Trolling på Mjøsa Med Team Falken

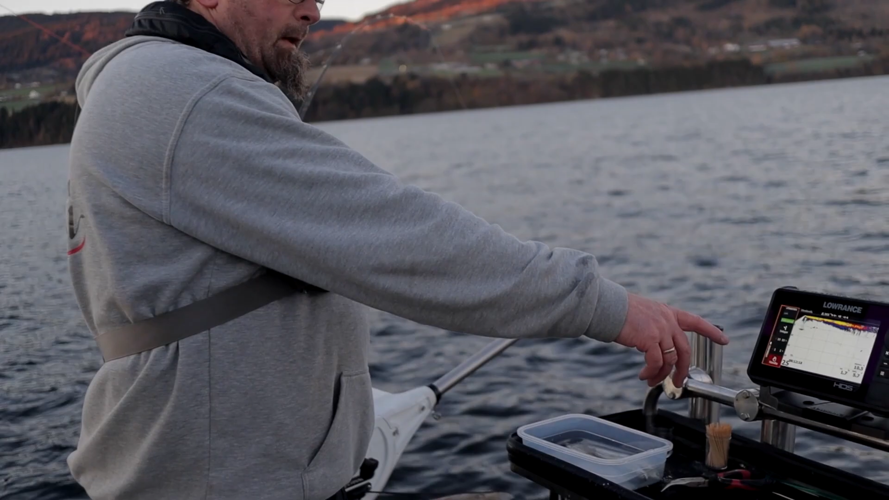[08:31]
Hvis du da ser på skjermen her nå, så er jo det Lowrance Electronics. Som
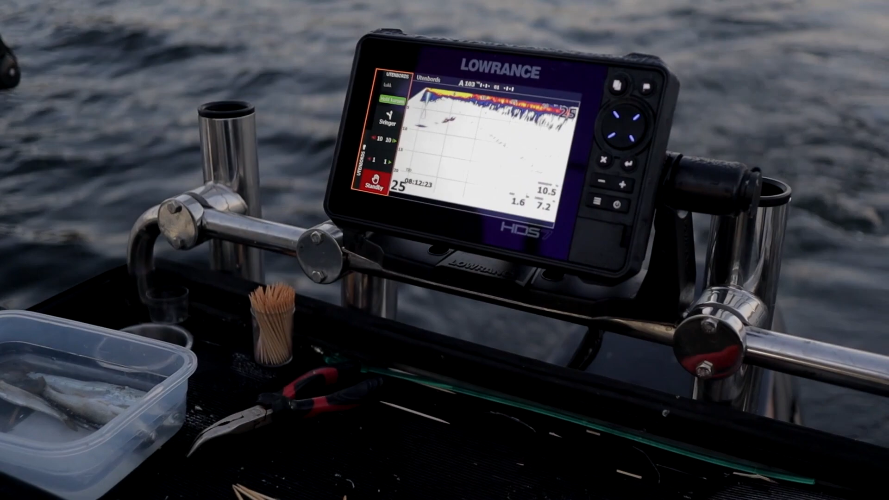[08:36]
er den svingeren som er koblet til.
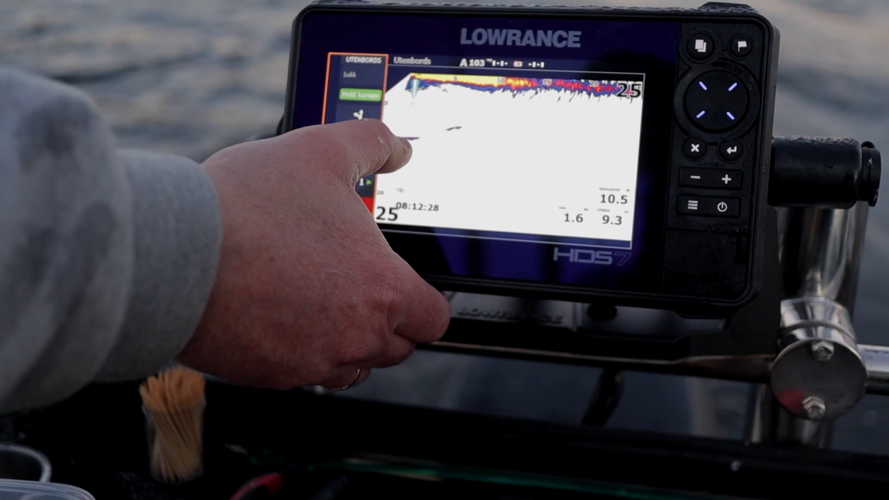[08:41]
Du ser kula, eller dyptrykkloddet, går ned der. Da er vi nå på ca. 12 meter.
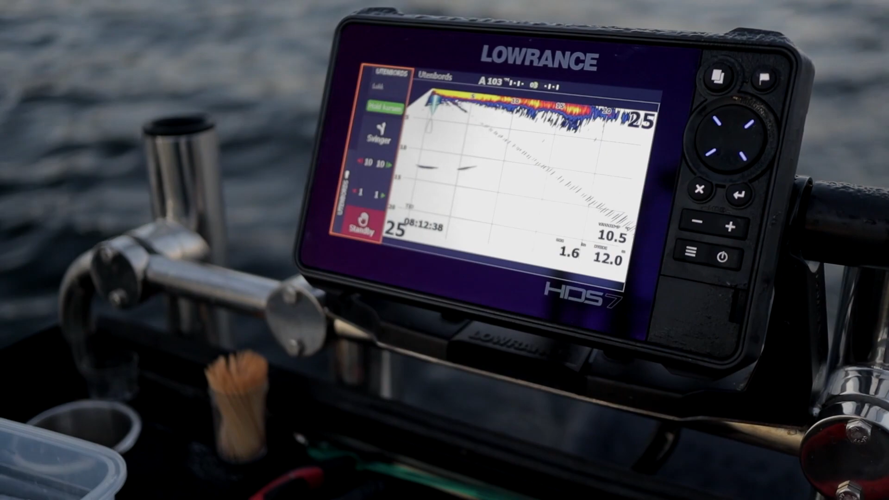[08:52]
Kommer bort redelsen på snella, den sikkert ikke. Da vil vi se at du har dyptrykkloddet. Så har du en flash her. Så har du betesfisken bak. Det som vi ser går her, det er faktisk fiska som svøm under oss.
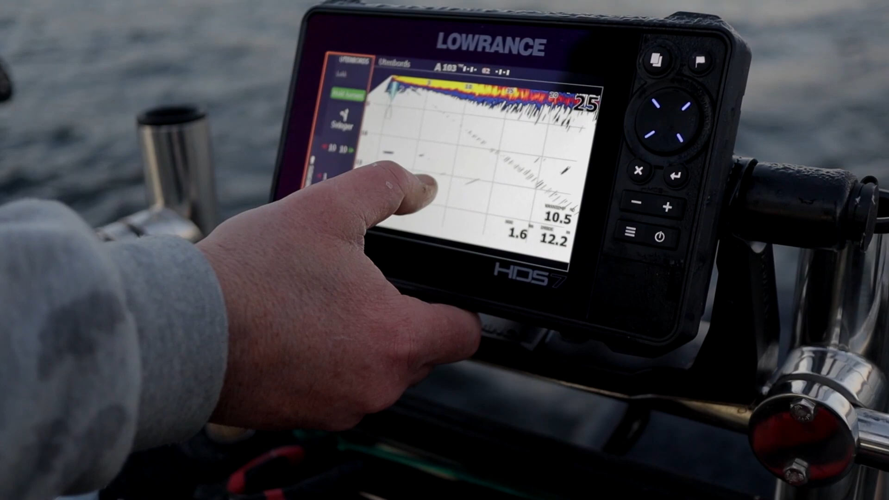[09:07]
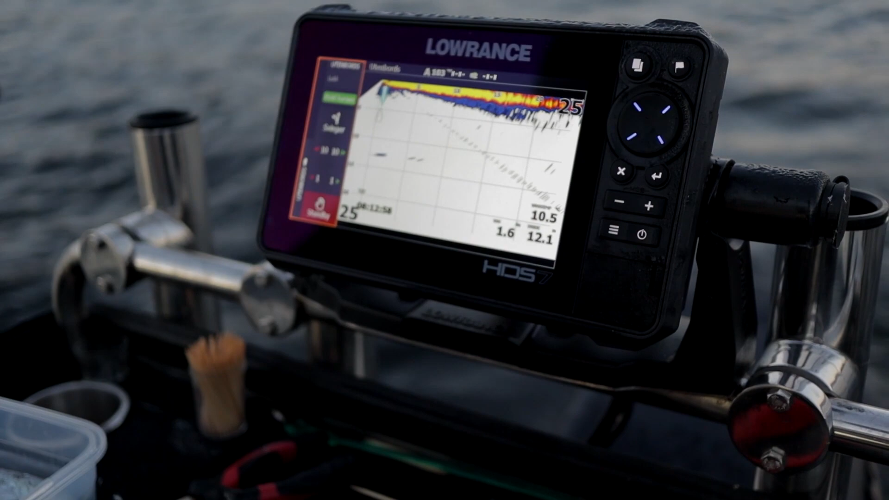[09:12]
På liveside så vil du kunne se hvordan fisken oppfører seg i forhold til bete. Der kommer det en fisk, og det kommer to fisker på oversiden. Så spørs det om det er for tidlig på morgenen til at du er interessert i å rigge opplegg. Det er ikke sikkert at det er rett.
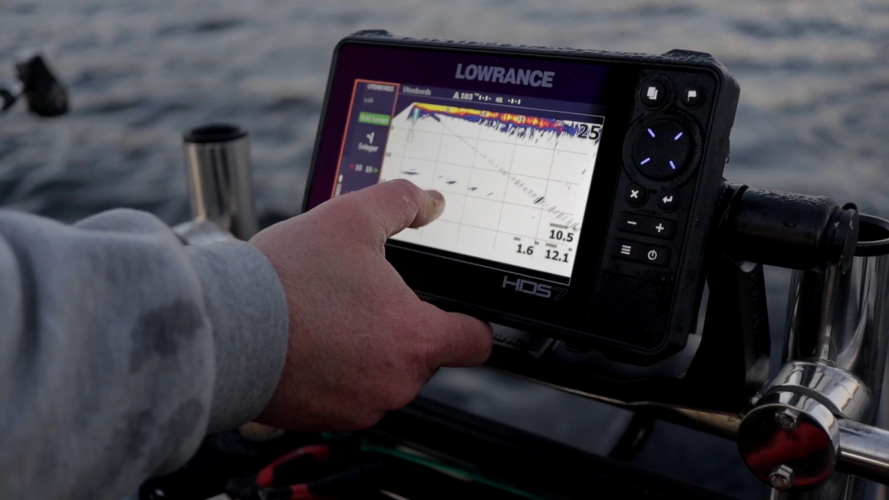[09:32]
Du ser det kommer tre stykker sammen. Ofte går ørretene sammen. Flere. Der var det ingen som bremset opp, så jeg var ikke interessert.
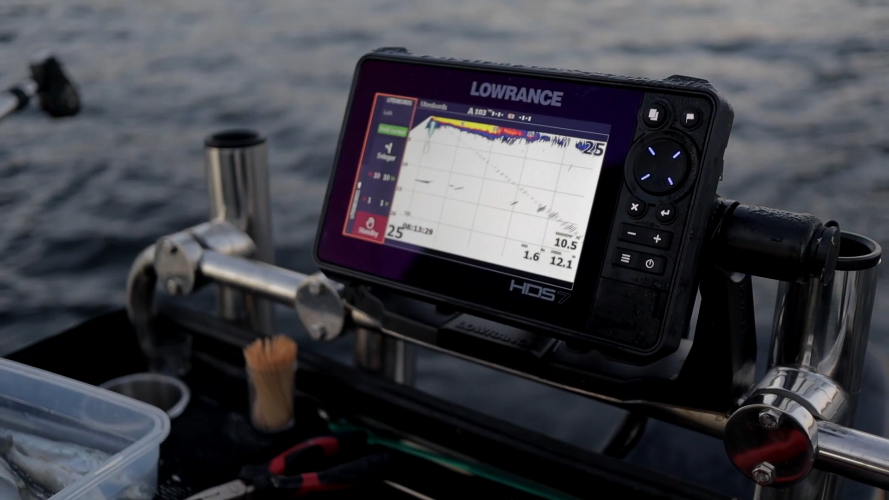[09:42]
Det vi ser nå er fra venstre mot høyre, så er det bakover i kjøreretningen.
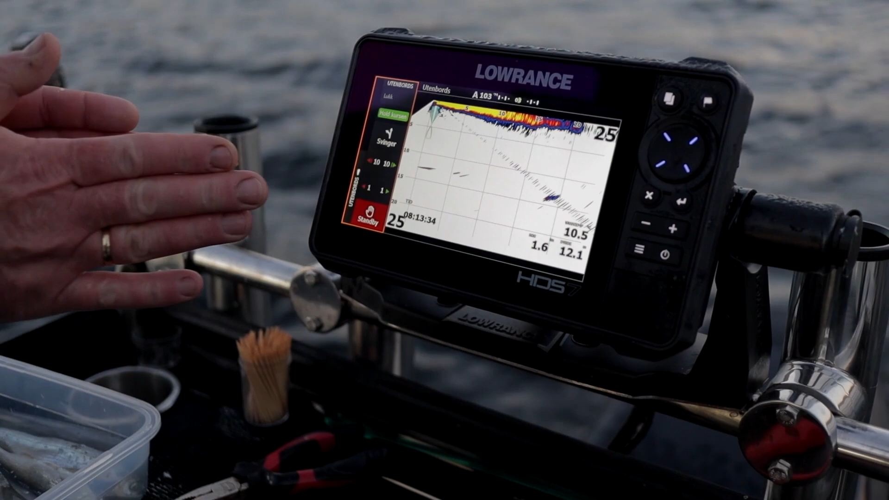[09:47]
Ja. Jeg bruker da forward mode på livesighten.
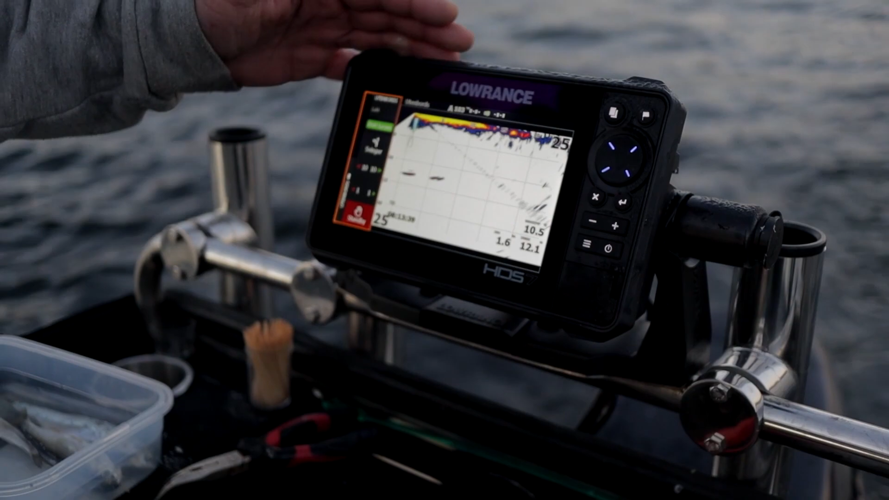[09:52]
Men svingeren peker bakover i stedet for forover.
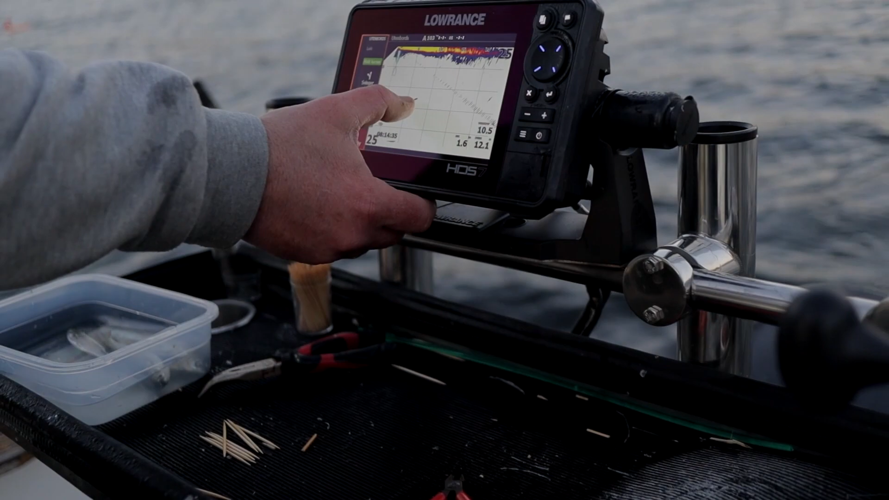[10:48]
Mens liveset, med at du har kontroll på bete, du ser flasheren tydelig, går opp og ned. Vi ser agnfisken tydelig, gjør bua. Den går opp og ned.
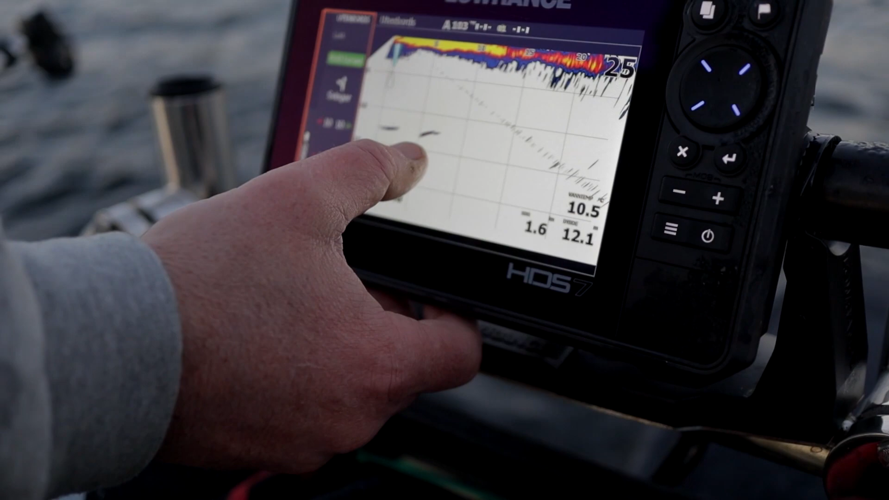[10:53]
Så har du full kontroll på baitheads. Du kan også tilpasse kjøringen din på en sånn måte at den trekker til seg fisk, eller frastøtter fisk.
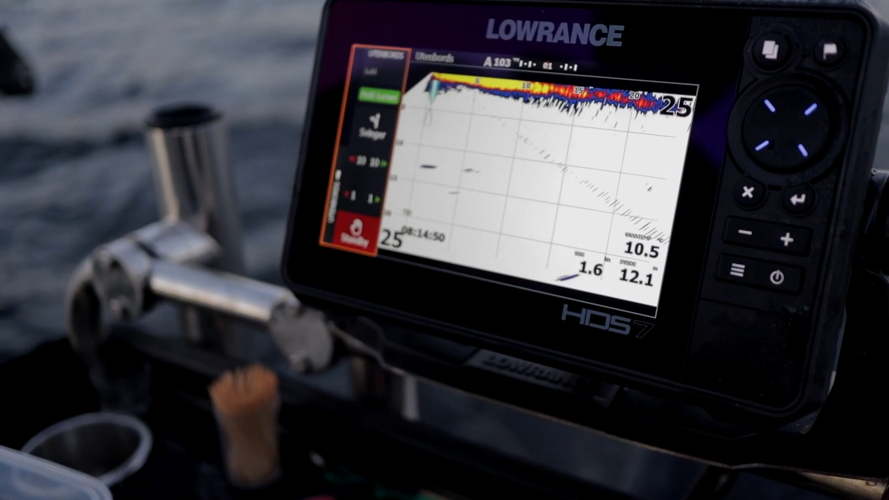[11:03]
Så gjelder det bare å finne ut hva er det som funker den dagen. Men LiveSight kan gi fisk ved å tilpasse kjøringen, mens et ordinært ekkolodd. Det gir deg indikasjoner på hvor du bør fiske mer, hvor du bør konsentrere fiskingen din.